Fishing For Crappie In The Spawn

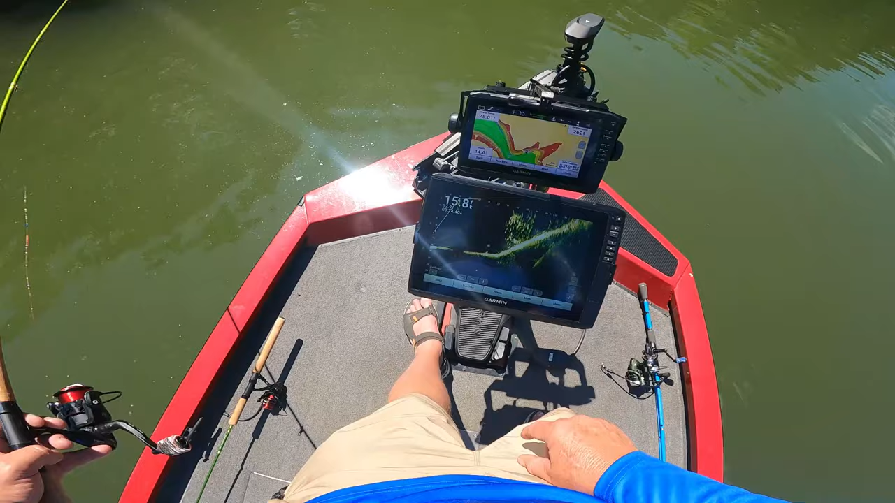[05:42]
I got crappies embedded in there. About 30 feet out. Oh, he was on there. How about that?